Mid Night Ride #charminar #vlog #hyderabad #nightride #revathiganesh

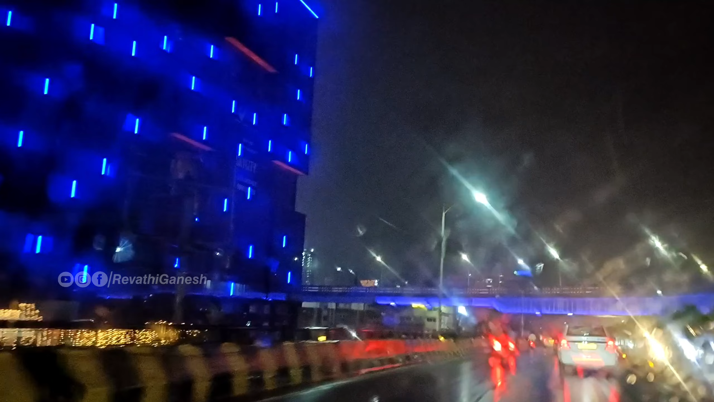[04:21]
ట్రాఫిక్ కూడా తక్కువగా ఉంది, అందరం సరదాగా మాట్లాడుకుంటూ బయలుదేరాం.
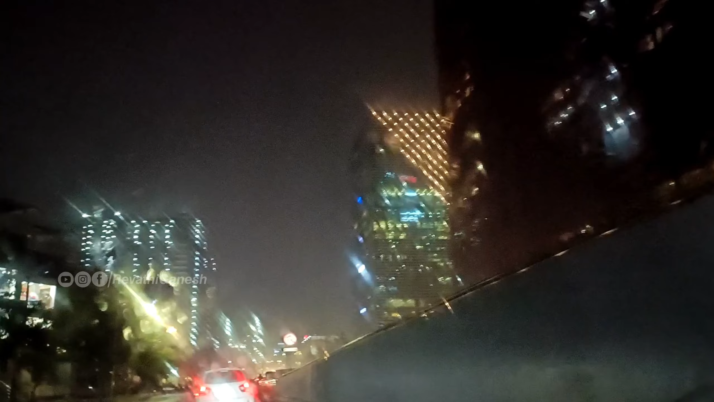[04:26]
అమెరికా వచ్చాం మేము, ఇదంతా అడవులు బాబు, ఇంతవరకు అన్ని లాభం దగ్గర ఎన్ని అడవిలే, నేను చూసినప్పుడు కూడా అడవిలే. అసలు అడవిలా లేదు, దెబ్బలు దగ్గర ఉంది. బ్యాగ్
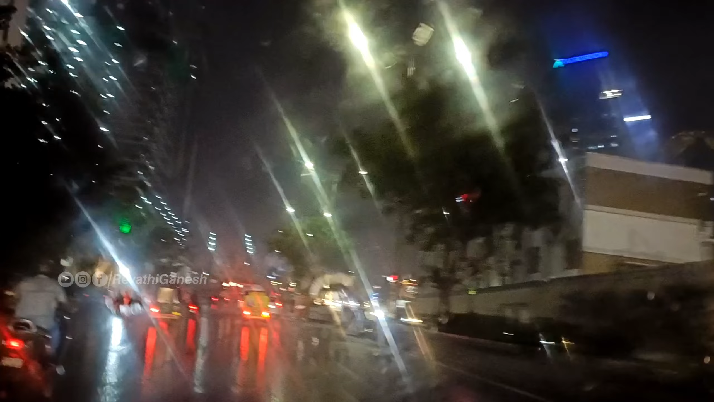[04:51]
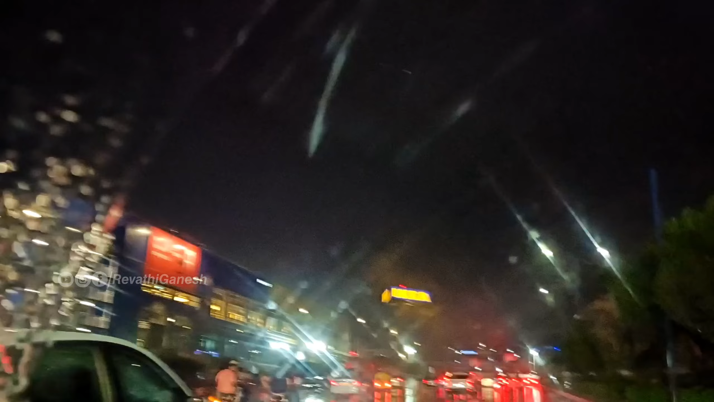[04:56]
బ్యాక్గ్రౌండ్లో వాయిస్ వినే ఉంటారు కదా, అలా పవన్ కళ్యాణ్ గారి సాంగ్స్ హిట్ సాంగ్స్ అన్నీ వింటూ డ్రైవ్ చేసుకుంటూ వెళ్ళిపోయాము. ఇదిగోండి ఐకే వరకు వచ్చాము.
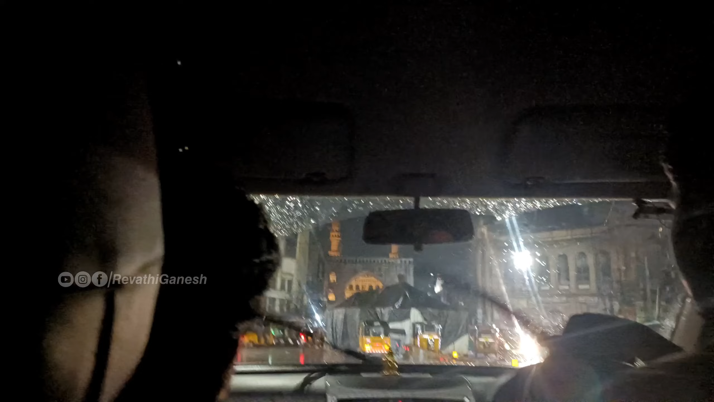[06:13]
పెద్దరా ఉండే తాజ్ మహల్ అయ్యా. ఇక్కడ ట్విస్ట్ ఏంటంటే తాజ్మహల్ని చార్మినార్ అనుకున్నాడు. చార్మినార్ని చూసి పైన సర్క్యులర్ టాప్ ఉంటుంది కదా, అదేది అని అడుగుతున్నాడు అనమాట.